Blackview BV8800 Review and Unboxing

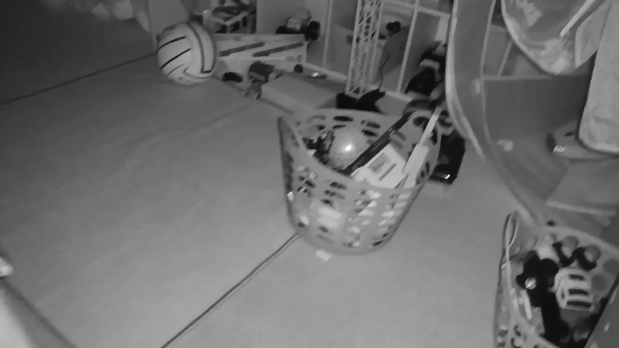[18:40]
You can see where you're walking. So your feet look down.
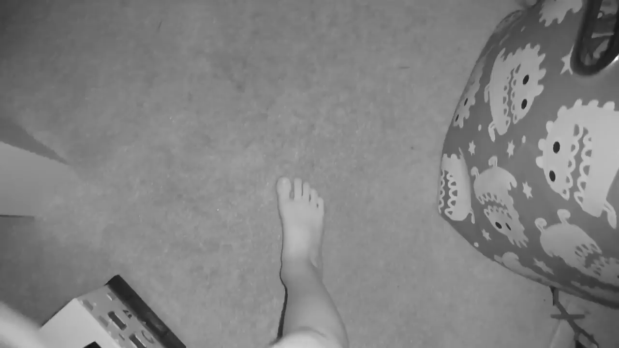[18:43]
Whoa.
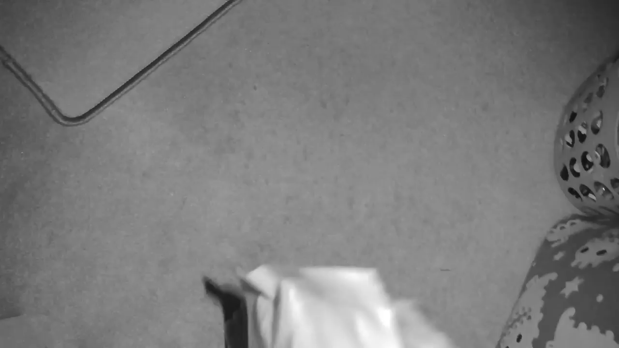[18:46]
So that's something, isn't it? Look at that. It's going to see your, it sees your toys in the dark.
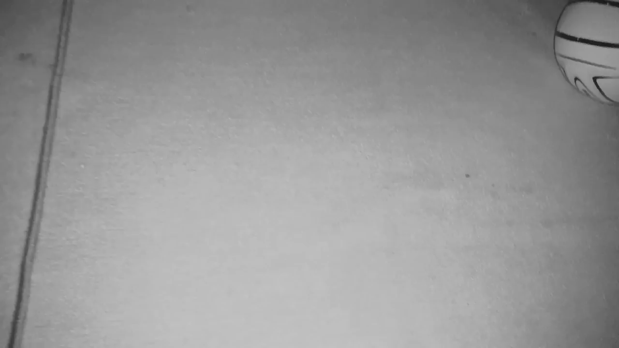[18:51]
Mia, come here. Come on, see near the wiener.
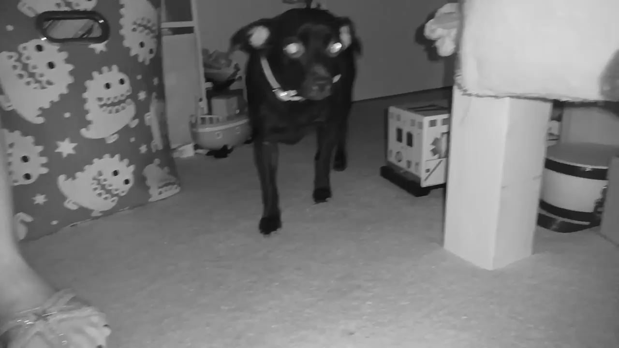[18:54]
She's like, okay, what are we doing in the dark? It's pitch dark under your bed.
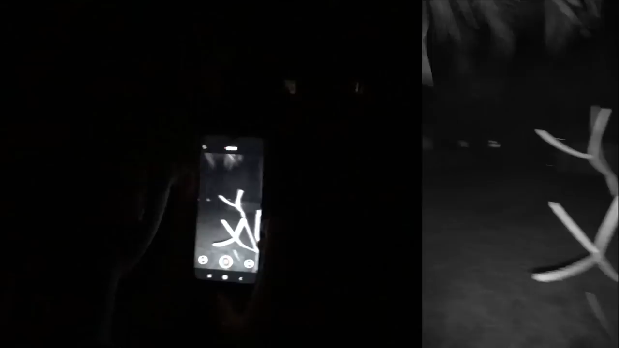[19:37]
It looked like your average security karma.
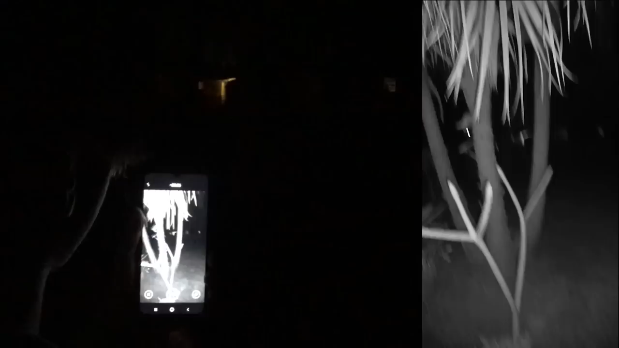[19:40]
Well, that's because you're right up close to it though, but what's it look like if you're not right up against one of the trees?
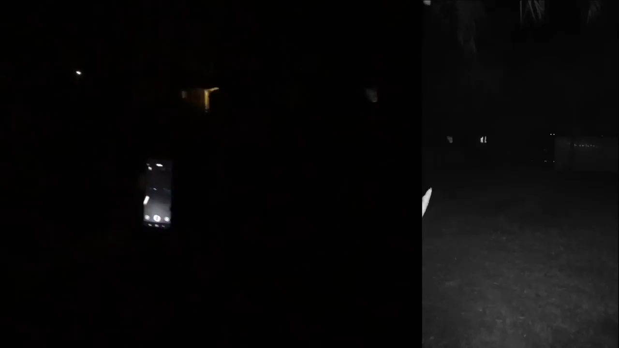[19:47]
Okay, come over here. Where? But you go first since you got the night vision. I don't want to fall. Okay, make a left onto the stepping stones.
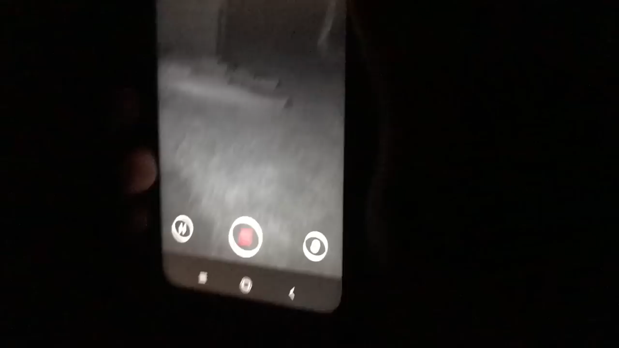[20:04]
Tree. Like, it really does work well. You cannot see anything out here. It is dark. So I think that pretty well wraps this up here.